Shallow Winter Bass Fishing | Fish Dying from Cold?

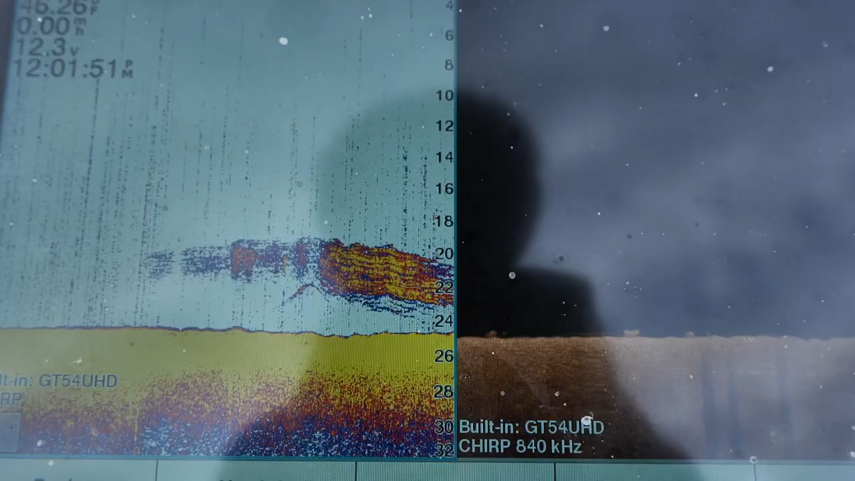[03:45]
are moving through under this bridge all these bridges out here the shad move through and i'm seeing these good looking size bass
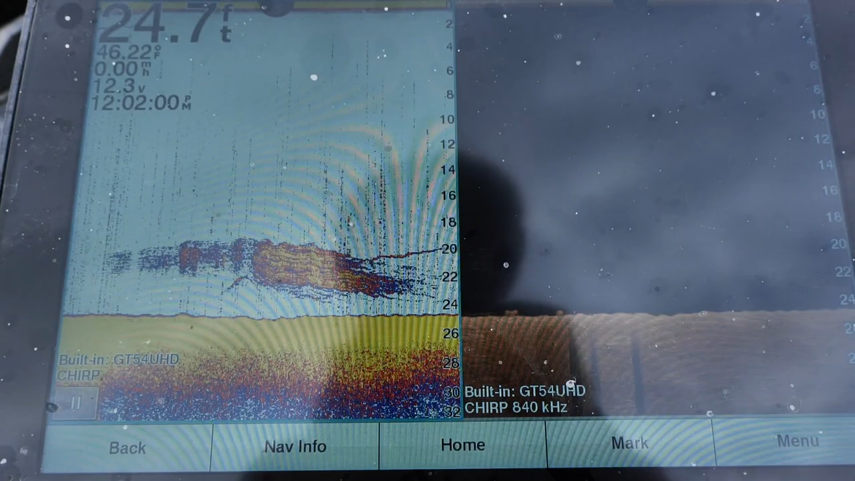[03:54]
On screen: depth 24.7 ft
that are falling these shad they're just on the move you know i tied on a an
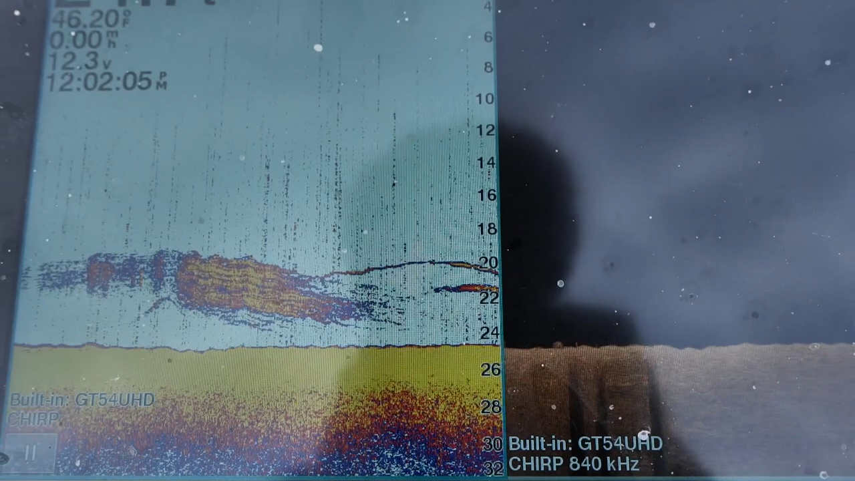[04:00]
On screen: water 46.20°F
underspin a deep underspin try to get down there i haven't got bit i went down to the ned